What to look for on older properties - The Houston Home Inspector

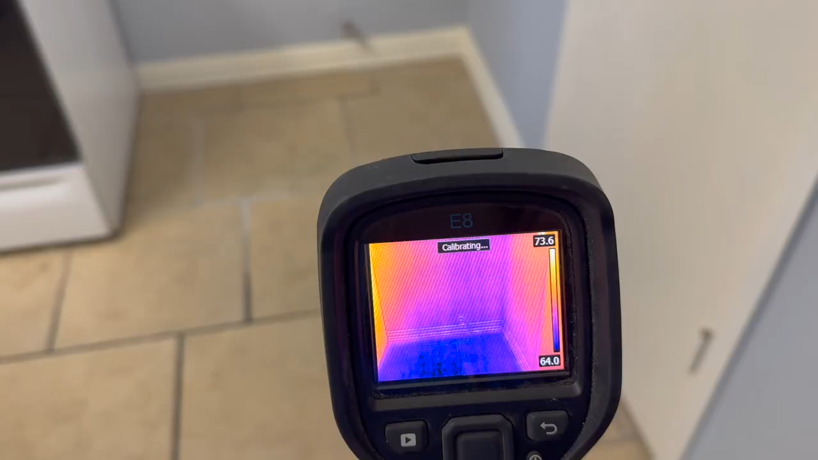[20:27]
Not really seeing any water leaks there. It's a long shot.
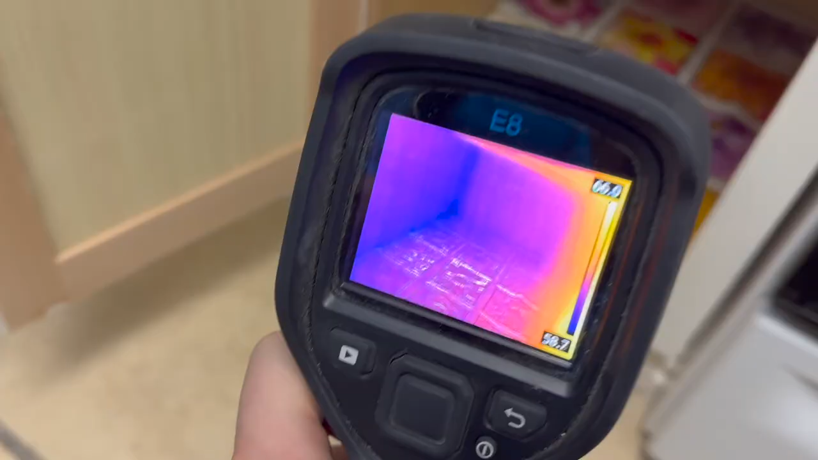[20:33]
You're not typically going to see through any wood or cabinet, but it's, it's definitely worth looking into with the camera.
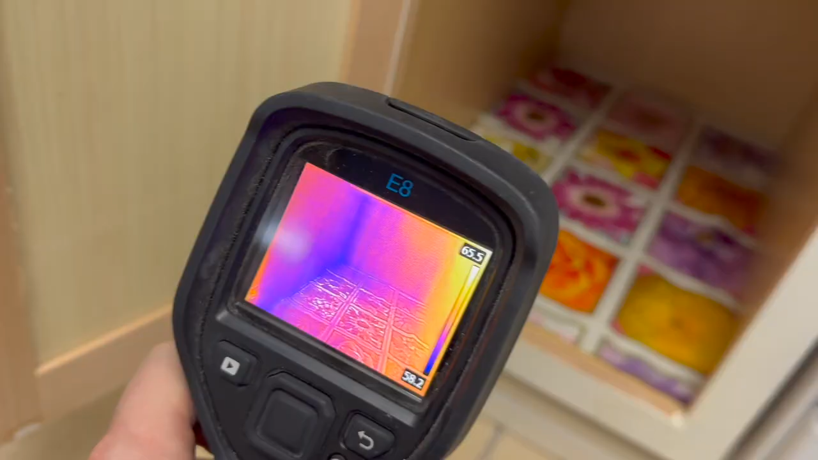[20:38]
We have a little bit of discoloration.
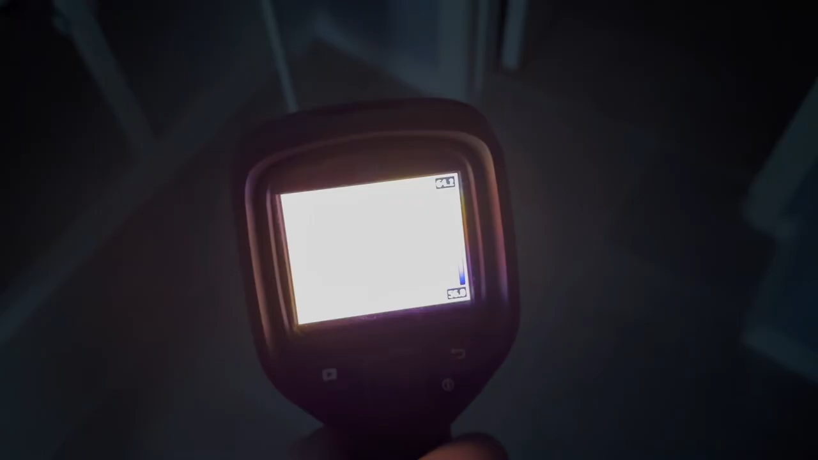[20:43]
Come on, the camera adjusts off of it a little bit, but a little bit of discoloration there,
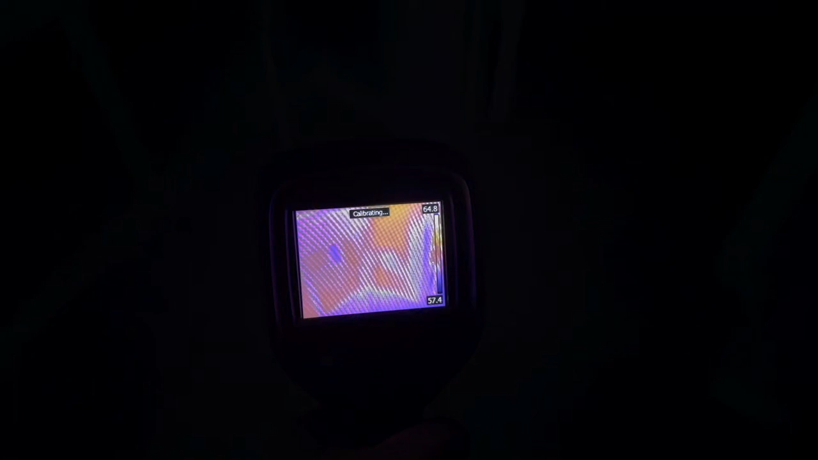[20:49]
but we'll hit it with the moisture meter and see what we got. And we have a little bit of blue back there in the corner too.
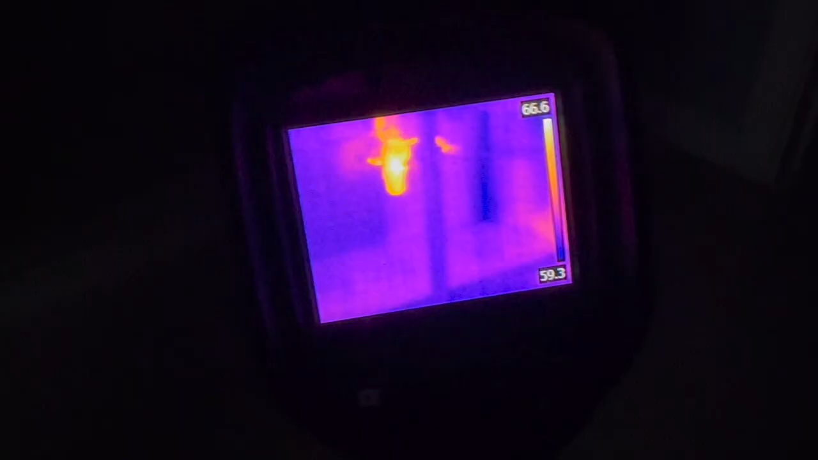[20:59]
So we'll hit that with the moisture meter. You know, they just, they must've recently patched there.